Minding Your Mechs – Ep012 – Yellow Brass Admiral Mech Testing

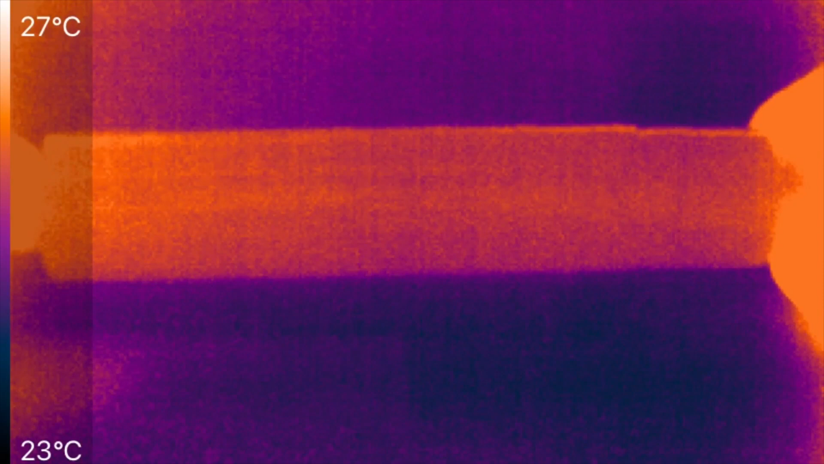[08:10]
On screen: scale top 27°C, scale bottom 23°C
And I'll show you later why. You just read the reflections, the temperature of reflections. And we have got 30 amps of current, which I'm going to program in now. And we're going to start the current flow now. Now, I would expect with its low resistance that there wouldn't be much heating at all here. We're going to give this some time. Not a lot. I'm not going to waste everybody's time. We'll just look for heating. We're looking for hot spots. I'm going to rotate this around a bit.
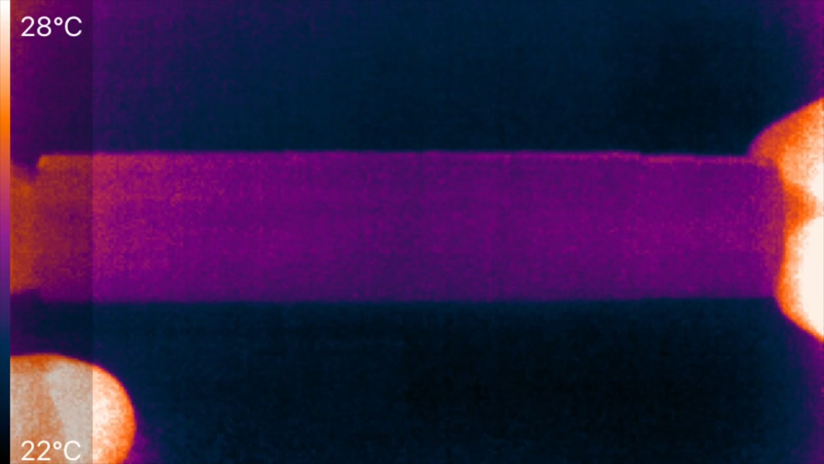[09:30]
On screen: scale top 28°C, scale bottom 22°C
You can see the drip tip and the cable up here are hot, where my hands were holding it, and where the current is flowing through. Not hot, but up towards body temperature. Alright, so now you can see the button is maybe a degree or two hotter. I'm not going to waste any more of your time. No hot spots. That's fantastic.
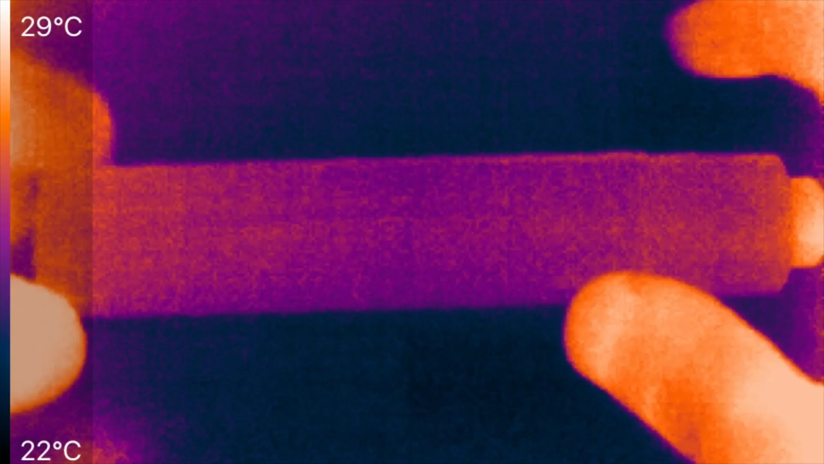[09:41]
On screen: scale top 29°C, scale bottom 22°C
And if we take off the tape, now you can see the reflection on my hand.
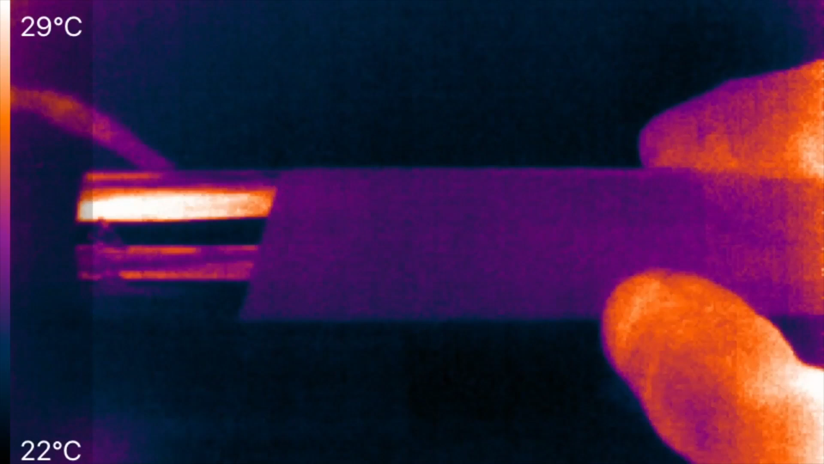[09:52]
On screen: scale top 29°C, scale bottom 22°C
Shiny metal, you read the temperature of the reflections. Not of the metal itself, but where there's the tape across here.
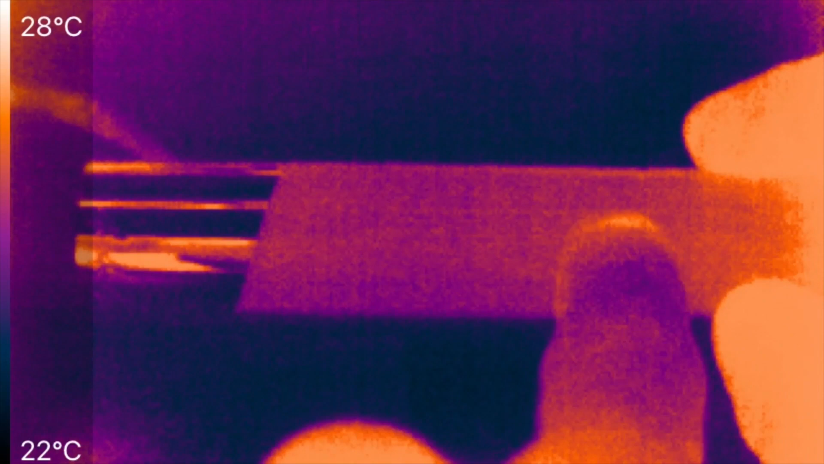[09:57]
On screen: scale top 28°C, scale bottom 22°C
That helps emit the infrared radiation, and you can read the temperature accurately.
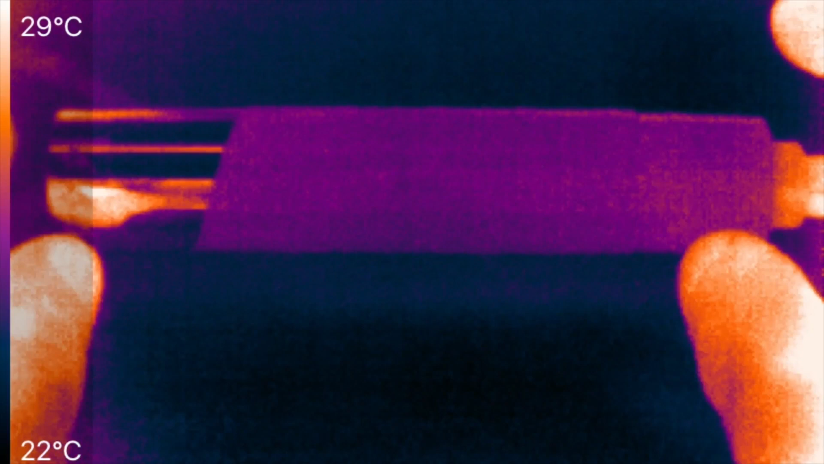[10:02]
On screen: scale top 29°C, scale bottom 22°C
So, great low voltage drop, no heating, no hot spots, and very little arcing damage.